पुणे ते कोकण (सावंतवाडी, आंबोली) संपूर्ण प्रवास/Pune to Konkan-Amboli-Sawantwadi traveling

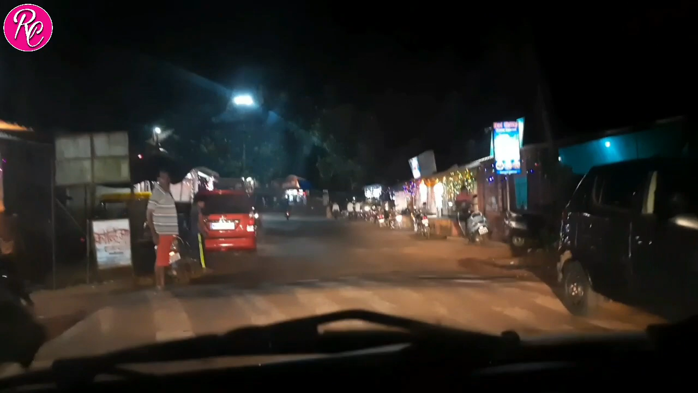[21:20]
हा आहे आमच्या गावचा नाका. आम्हाला बराच उशीर झालाय, काळोख पडलेला आहे बाहेर.